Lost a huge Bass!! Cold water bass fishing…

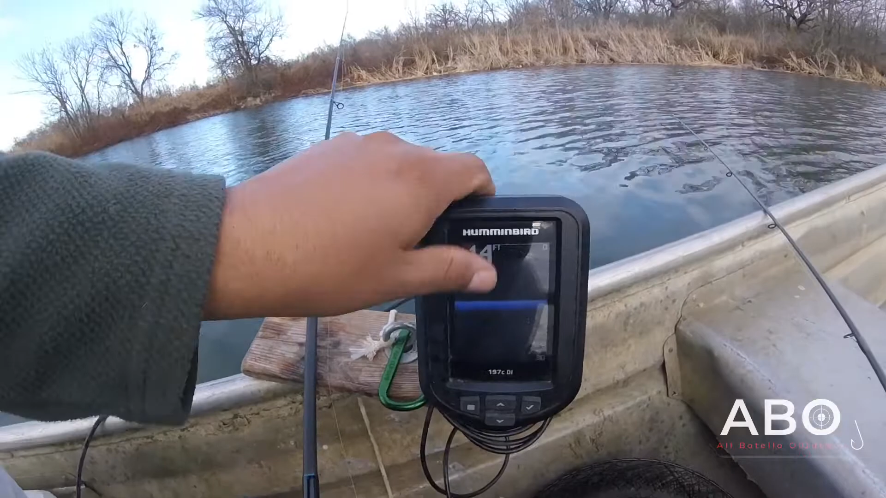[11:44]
It's kind of been fluctuating. I got all my bites right over here.